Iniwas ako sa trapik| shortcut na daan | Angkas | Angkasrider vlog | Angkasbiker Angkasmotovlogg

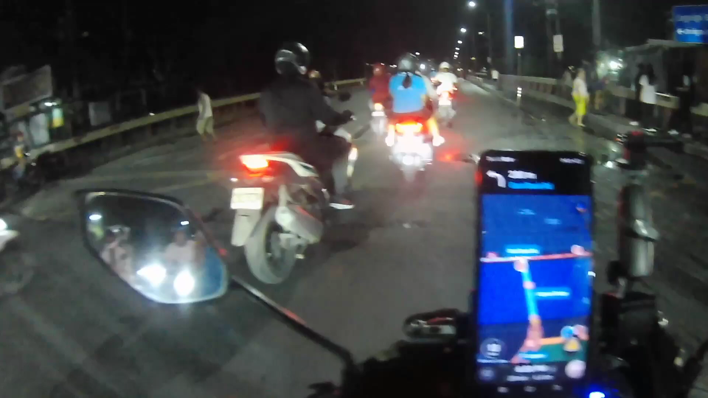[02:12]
Di ba? Buting nakahinto na nga, tatawid pa.
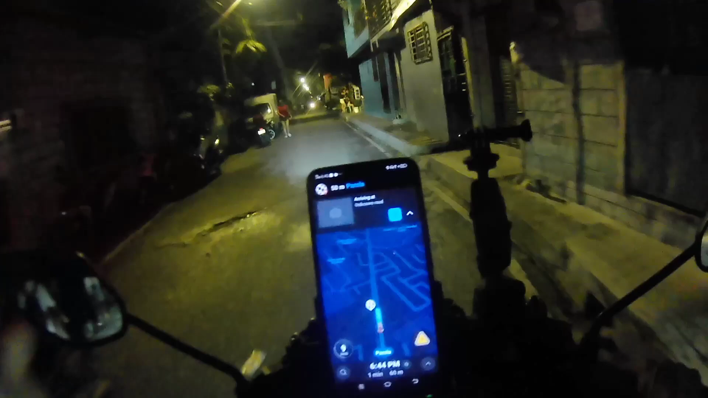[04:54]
Tapos yung drop off naman niya sa may ano, Ortigas. sa may Ortigas. Ros po.